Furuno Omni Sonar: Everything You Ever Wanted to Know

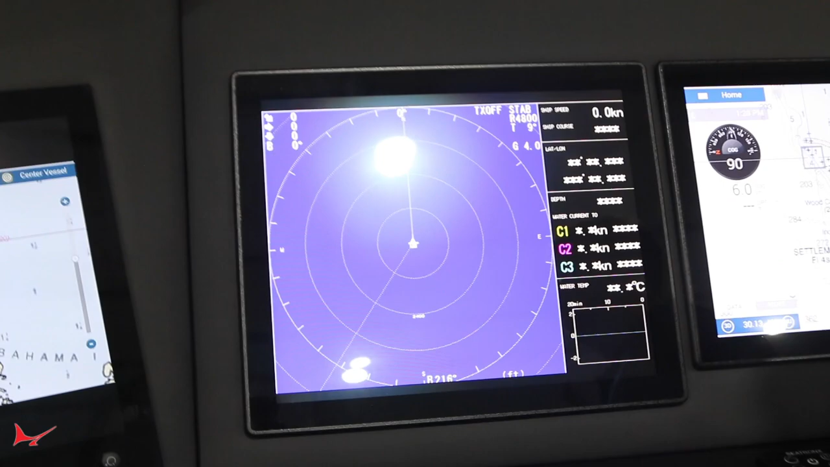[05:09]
This is what we would see as really what a lot of guys are referring to as the underwater radar. So you can see that we've got a PPI, a planned position indicator.
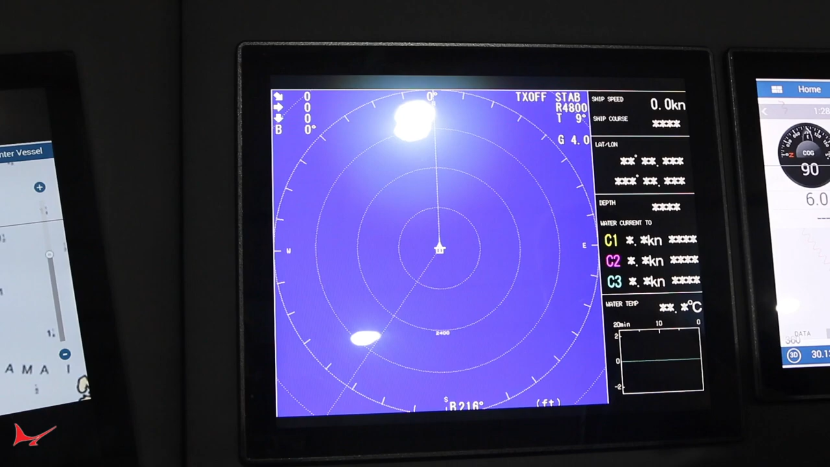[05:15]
On screen: speed 0.0 kn
We're able to see the elements of where our cursor are,
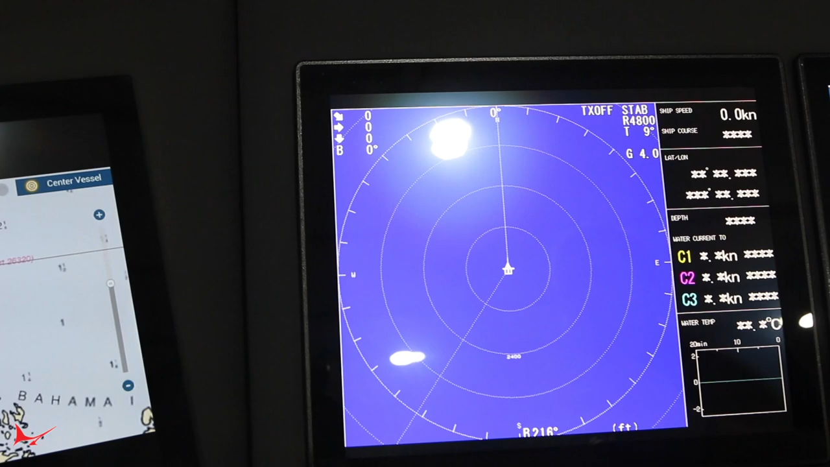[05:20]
transmit on or off, whether we're stabilized, range. When we talk about range, we can talk about the maximum of 5,000 feet.